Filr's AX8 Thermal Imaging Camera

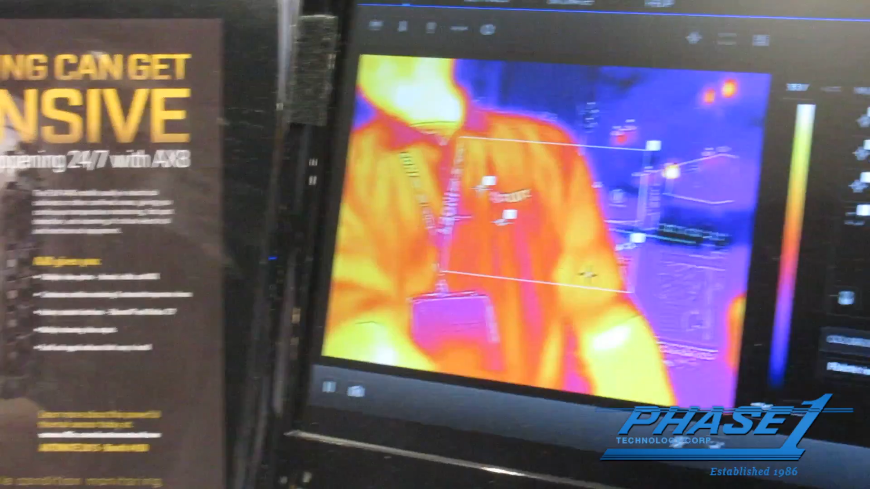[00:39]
You could put areas, we could put spots, anywhere on the image.
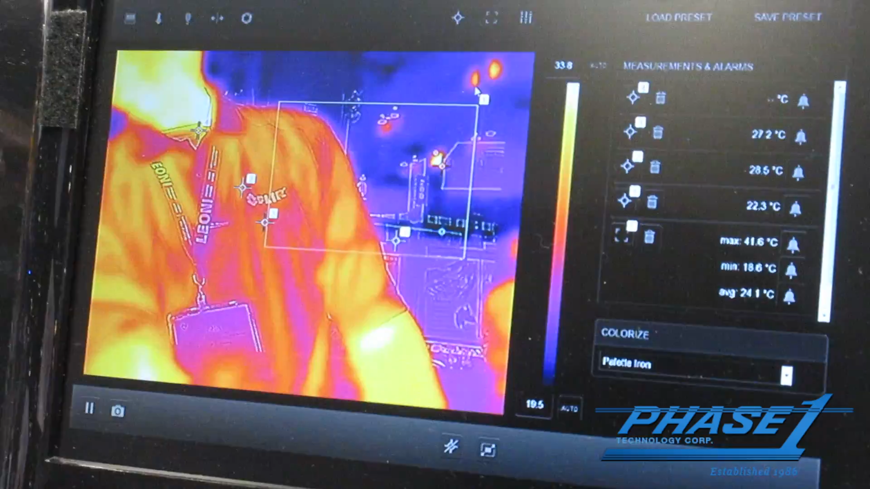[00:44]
On screen: max 41.6°C, min 18.6°C
It has built-in alarming capability.
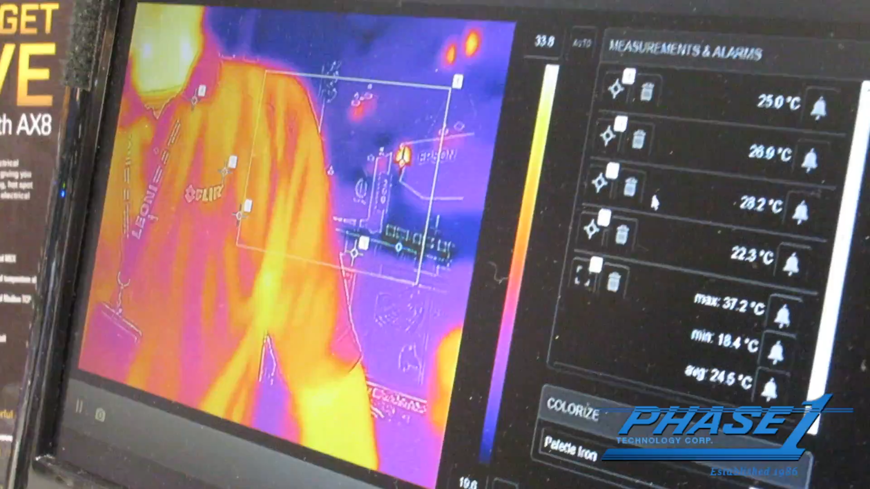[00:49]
On screen: max 37.2°C, min 18.4°C
It is calibrated all the way up to 300 degrees Fahrenheit.
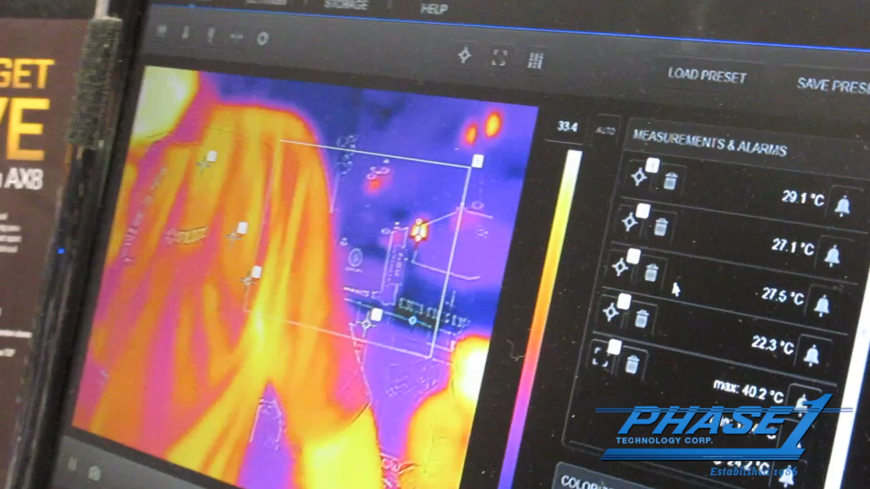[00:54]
On screen: max 40.2°C
So this is how we create the web browser. It's powerful to use the